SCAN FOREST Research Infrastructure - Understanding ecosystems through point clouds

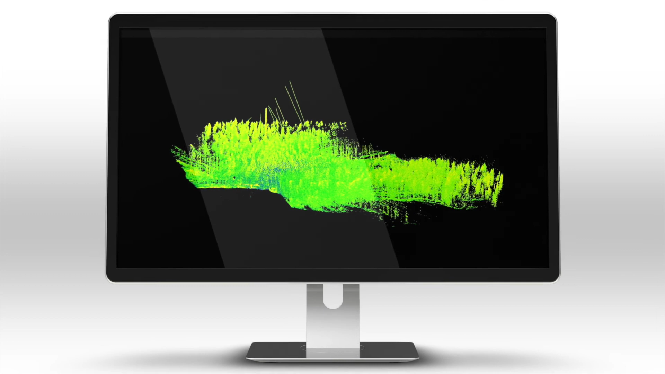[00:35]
Scanforest is a point cloud research infrastructure which digitises the growth of trees in unprecedented detail.